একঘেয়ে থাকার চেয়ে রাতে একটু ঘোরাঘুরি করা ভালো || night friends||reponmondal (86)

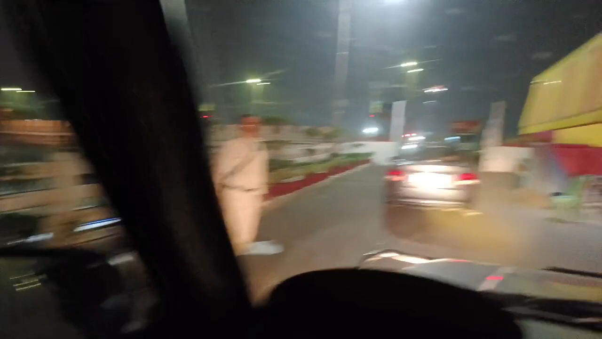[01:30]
जोलेश से उर बेलेश की वोलेटा, हावडा की वोलार भूलेटा जायोक रेल वीरिज उलाल लुट, ठीका चे, एक टुप, सामनेई तुमार अच्छे,
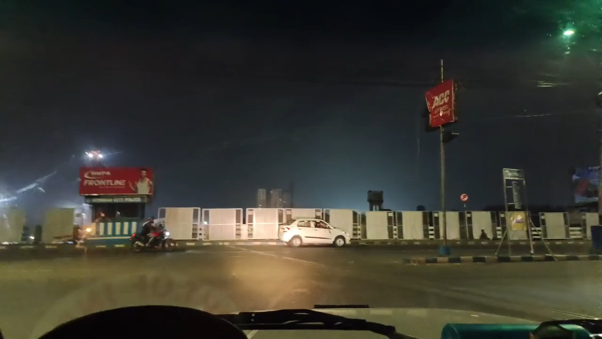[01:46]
हावडा वीरिज एसे इन्टा दागाओ,
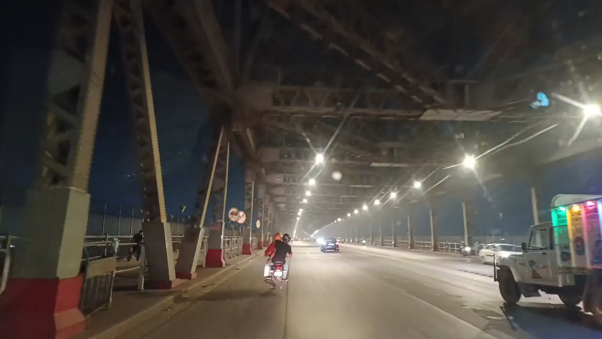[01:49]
ठीका चे आखोन आओडा वीरिज को आज कोच्छी ठीका चे, आखोना वीरिज ता दागो खाली
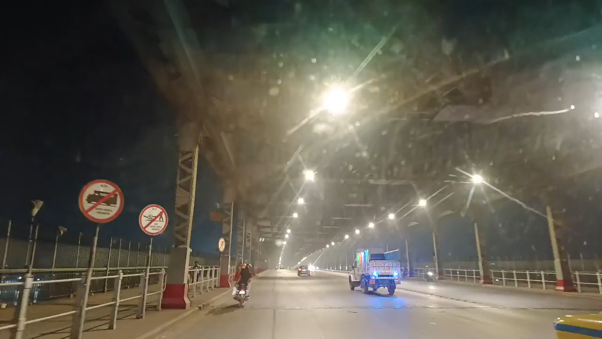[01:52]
आधर बेला आखोन जातर खिरी एक टो बेज आजे आजे तो लाईटिंग, फाइटिंग सब बंदो खोड़ दीछे
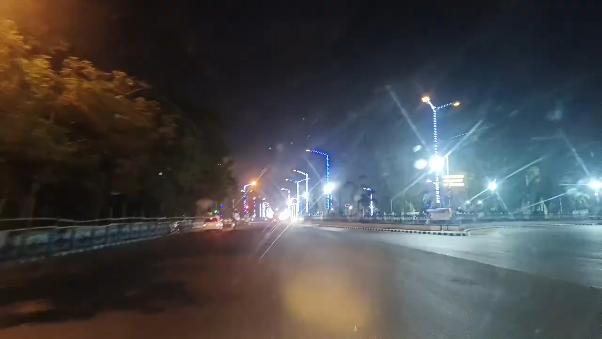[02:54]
ही में यह सिग्नल, सिग्नले पड़े रेड रोड ता सुरुवावे स्टेडिया,
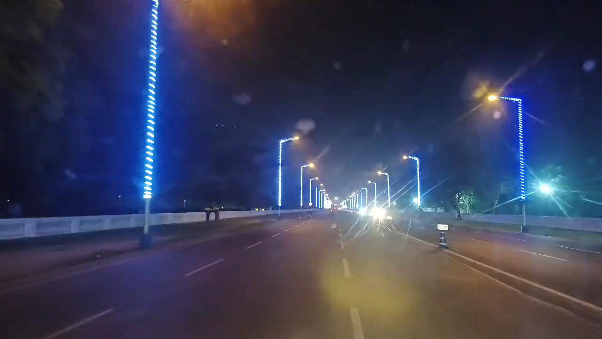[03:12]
फाइनली, रेड रोड, रेड रेड रेड रातेर भी उता दायागाचे, तुम रेड टु म्यूजिकल साते, ठीक हाचे